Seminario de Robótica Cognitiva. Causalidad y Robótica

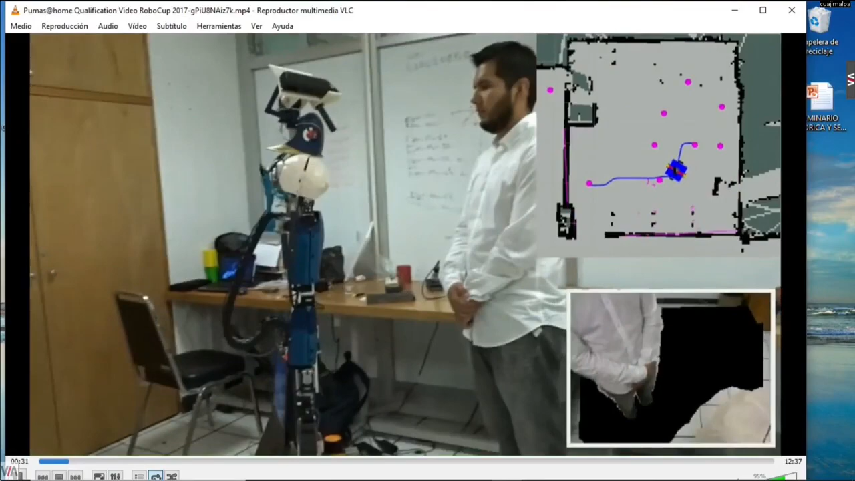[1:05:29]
Bueno, allí lo que queríamos que hiciera Justina era navegar de un punto a otro punto y encontró a un obstáculo desconocido,
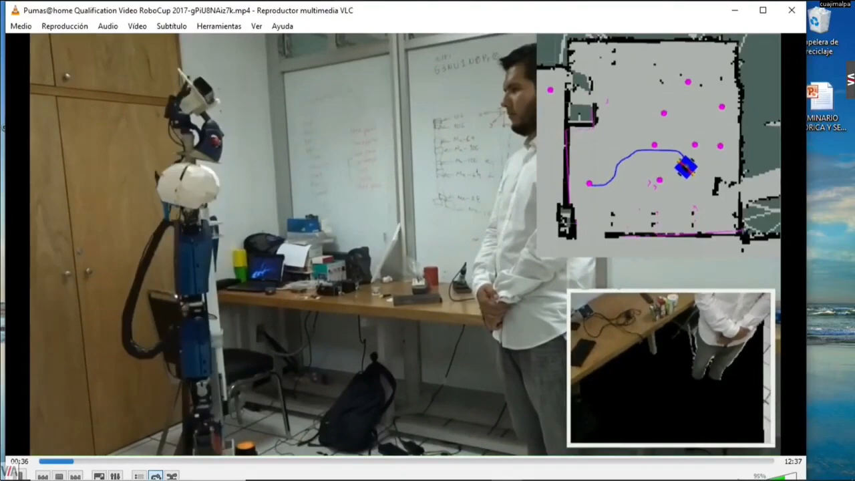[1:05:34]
que es esta persona, y entonces Justina lo que tiene que hacer es replanear el camino y navegar.
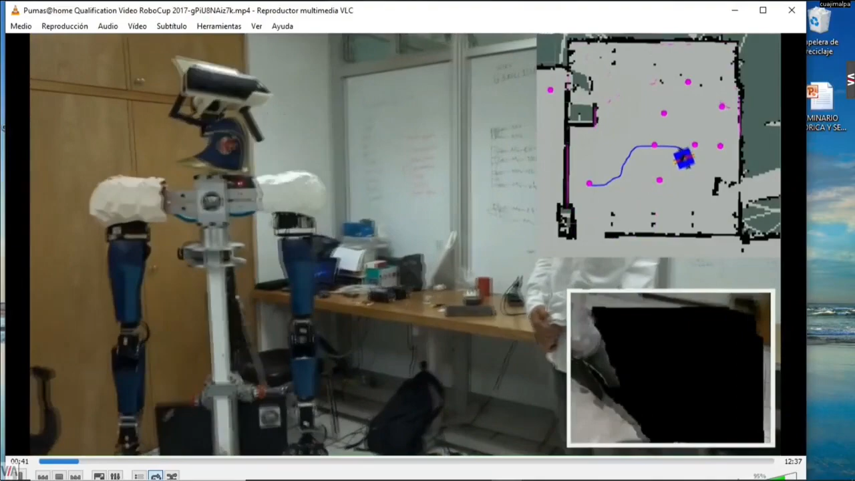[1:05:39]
Aquí pueden ver cómo Justina va moviendo la cabeza para encontrar, para poder encontrar el lugar.
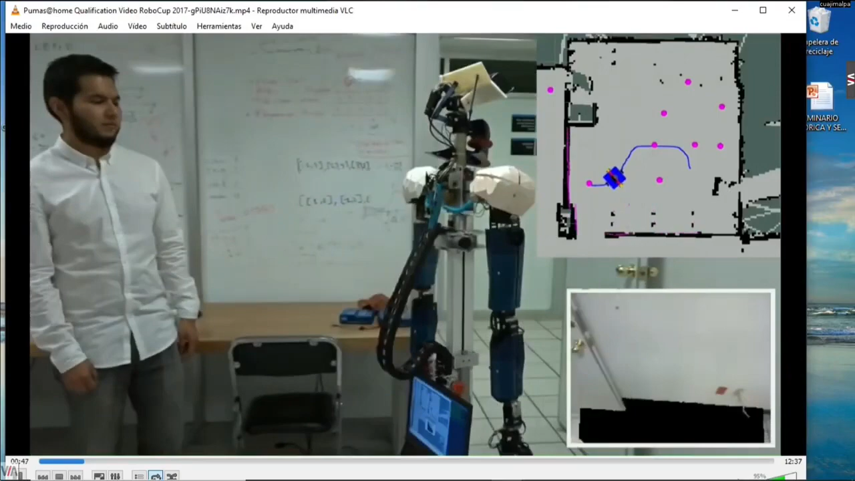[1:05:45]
En la competencia esta de Turquía había un
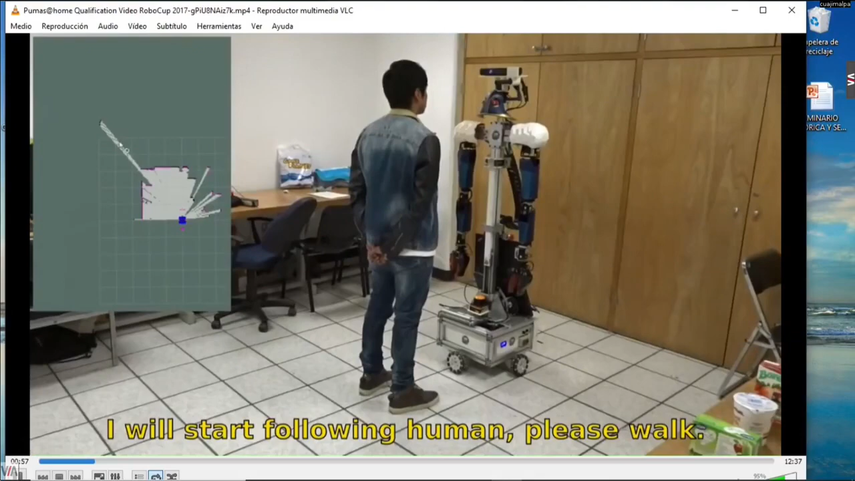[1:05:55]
Bueno, aquí, ahorita les cuento, les sigo contando eso.
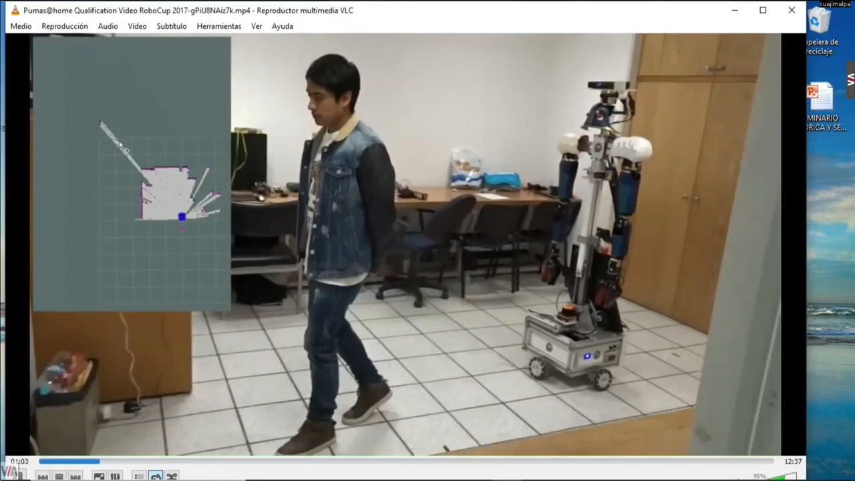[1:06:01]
Aquí el robot lo que tiene que hacer es un mapa. Vean cómo va creando el mapa.
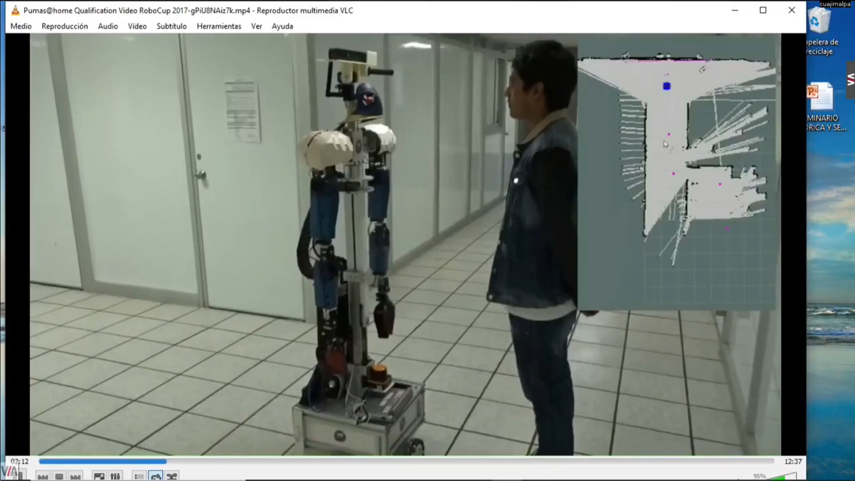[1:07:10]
I'm waiting for the command to return the initial point. Return home. I will go to checkpoint 3. Entonces, a partir de ahí tiene que llegar aquí, a este punto y a este otro punto.
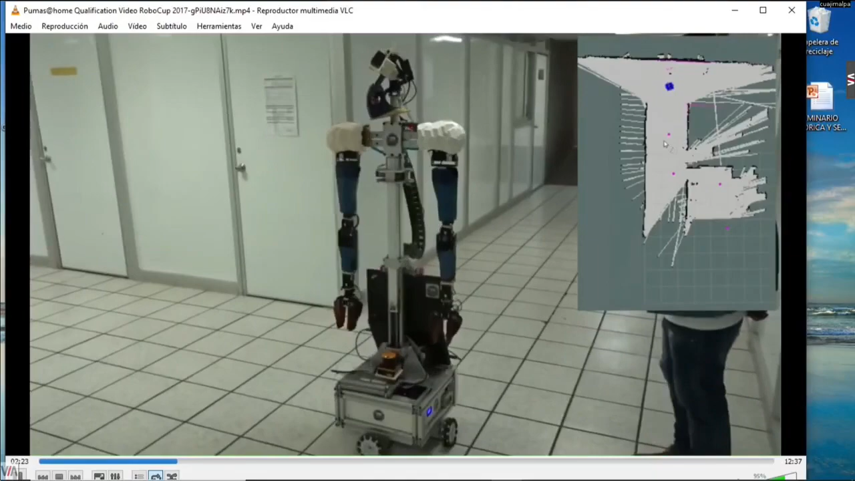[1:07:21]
Entonces, aquí lo que estamos mostrando es cómo es capaz de ella localizarse y crear sus propios mapas.